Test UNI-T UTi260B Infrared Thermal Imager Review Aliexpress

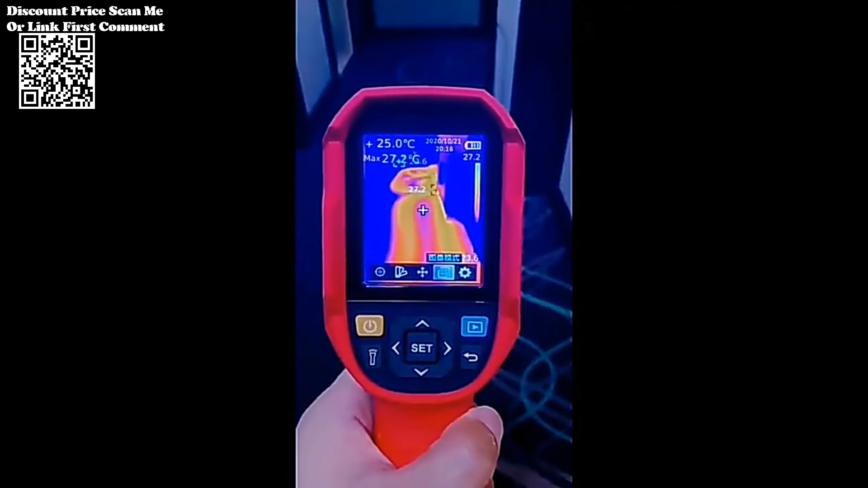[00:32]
On screen: spot 25.0°C
The Unity UTI-260B covers a broad temperature spectrum,
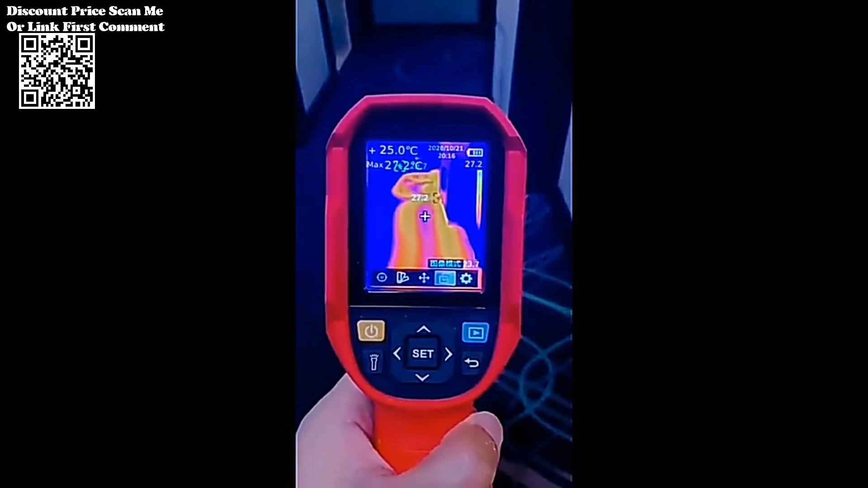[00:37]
On screen: spot 25.0°C
ranging from minus 15 to 550, minus 5 to 1022,
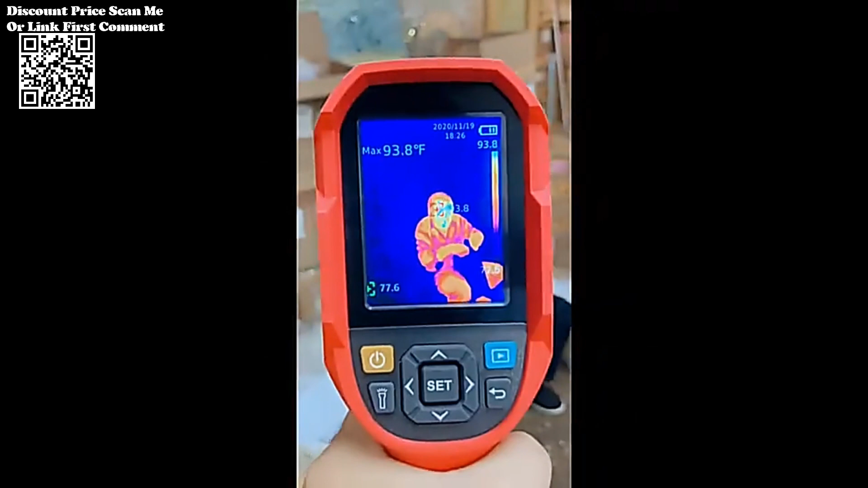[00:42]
On screen: max 93.8°F
making it suitable for diverse industrial applications, including floor heating systems,
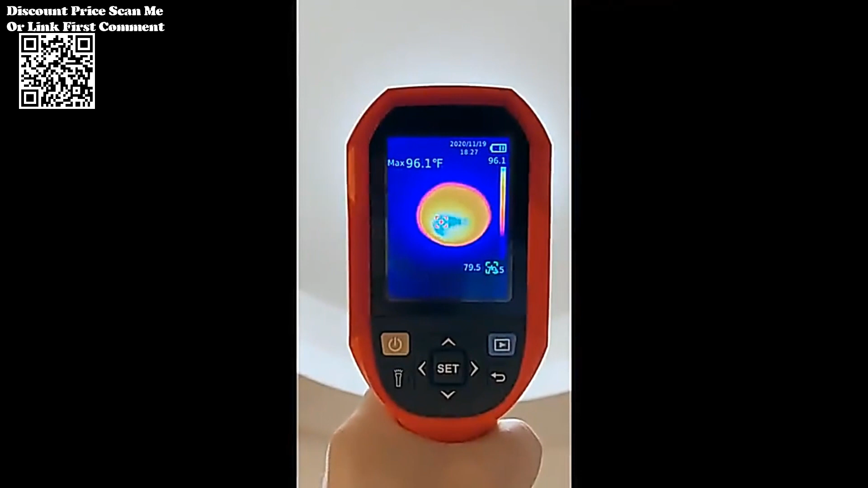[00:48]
On screen: max 96.1°F
temperature measurement accuracy, boasting an impressive accuracy level of plus or minus 2 or plus or minus 2 percent, whichever is greater.
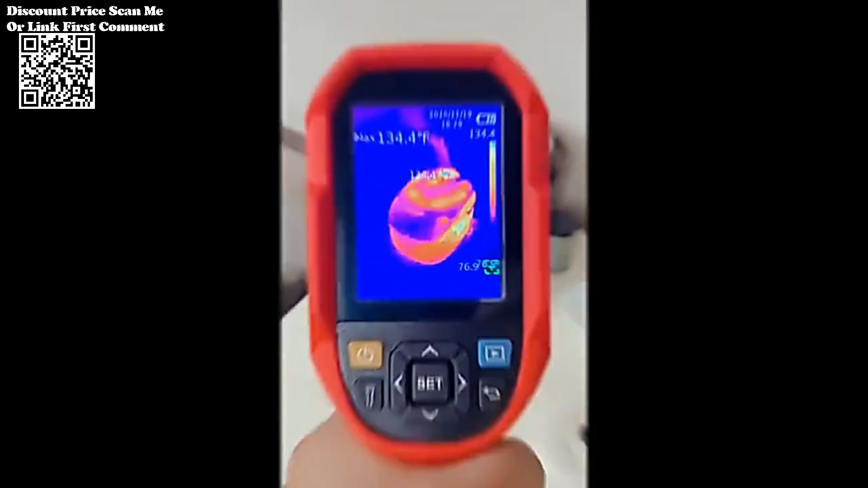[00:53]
This thermal imager ensures reliable and precise temperature readings, critical for maintenance and repair tasks.
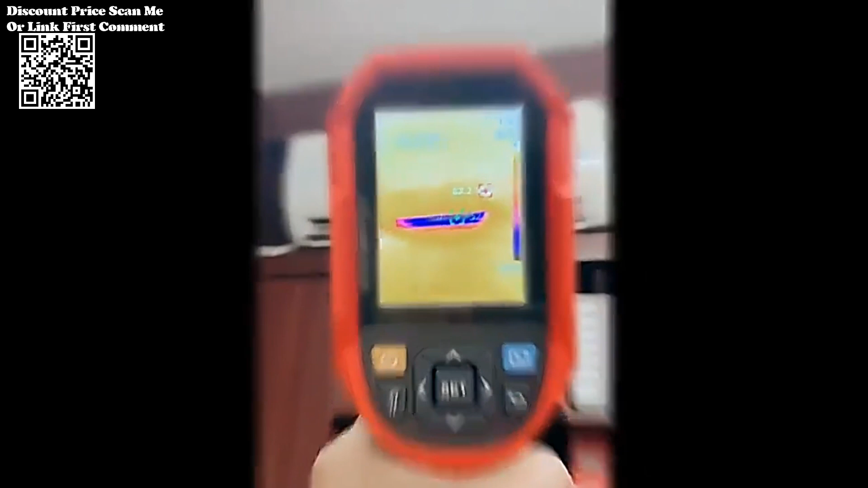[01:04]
With a resolution of 256 x 192 pixels, the UTI-260B delivers high-quality thermal images, enabling detailed analysis and identification of temperature variations in the observed area.
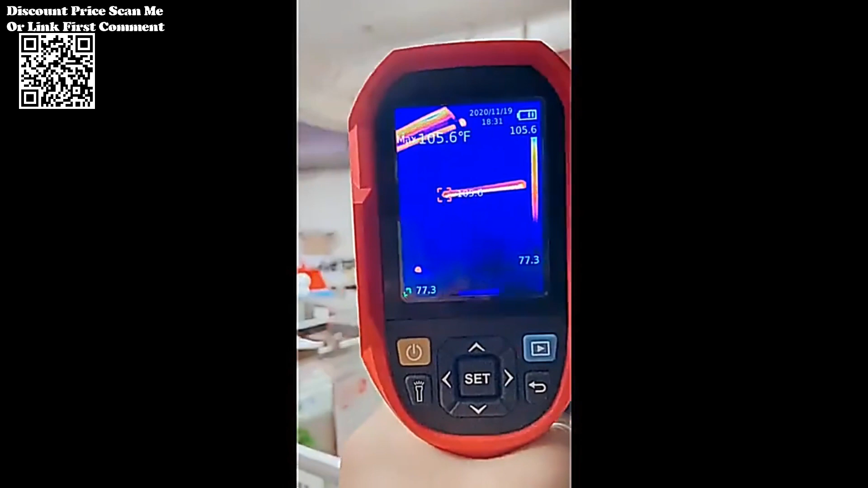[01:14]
On screen: max 105.6°F
Visible Light Lens The inclusion of a 640 x 480
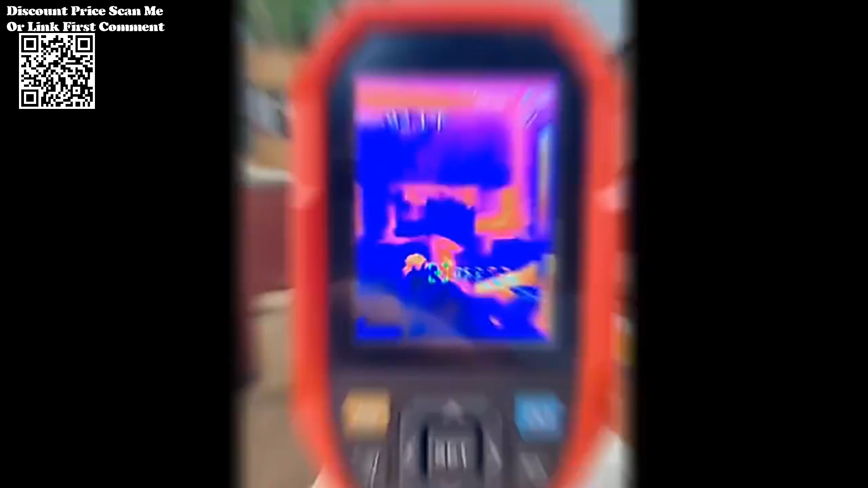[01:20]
visible light lens enhances the overall imaging capabilities,
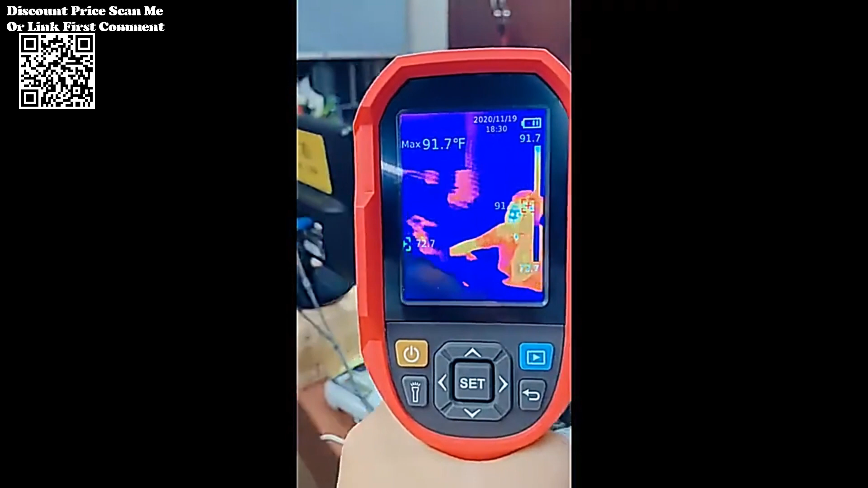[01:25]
On screen: max 91.7°F
providing users with a comprehensive view of both thermal and visible light aspects.
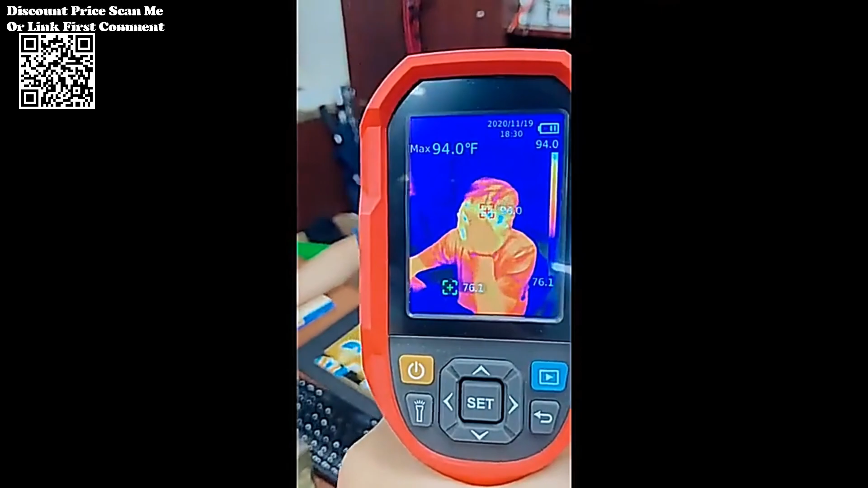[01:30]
On screen: max 94.0°F
The thermal imager supports various image modes,
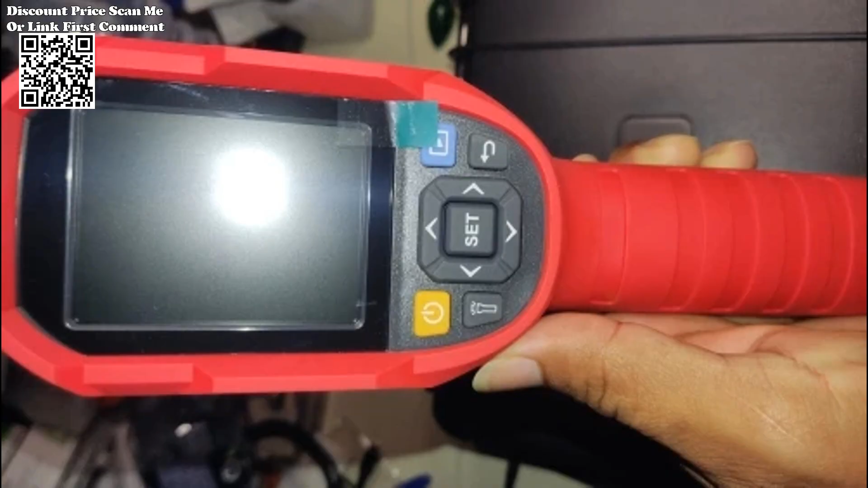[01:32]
including thermal imaging, thermal fusion, picture-in-picture, and visible light. This versatility allows users to choose the most suitable mode for their specific application.
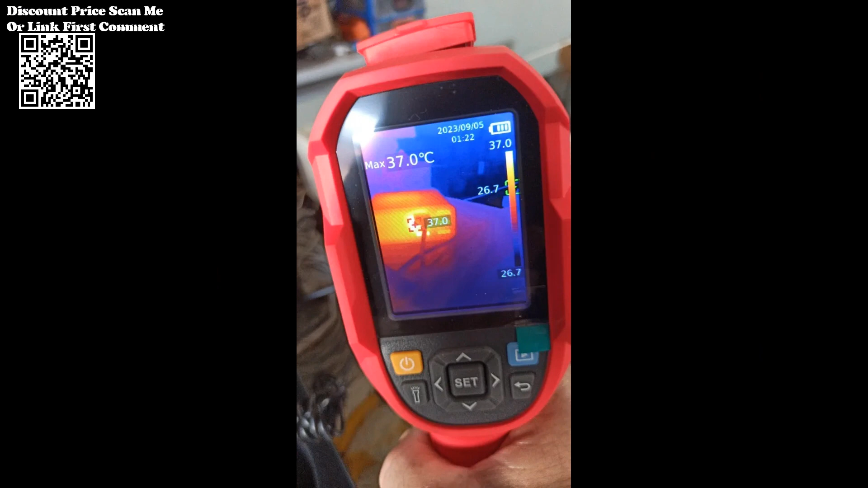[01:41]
On screen: max 37.0°C
Seven color palettes, such as white hot, black hot, iron red, lava, rainbow,